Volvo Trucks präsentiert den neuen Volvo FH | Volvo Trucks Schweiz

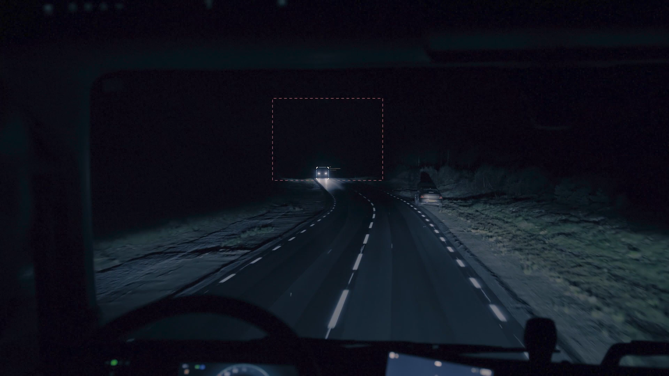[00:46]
The high beam still lights the unaffected parts of the road.